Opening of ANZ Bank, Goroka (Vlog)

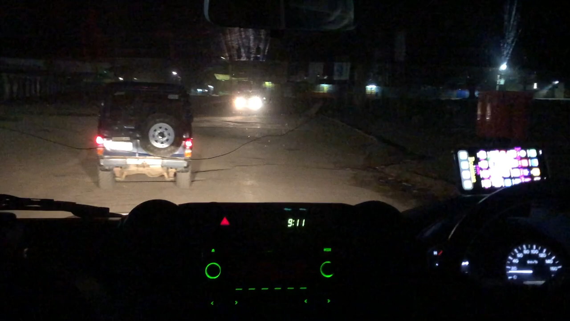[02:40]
We are heading home now. It's 9 p.m. It was a nice event. I met a lot of nice people.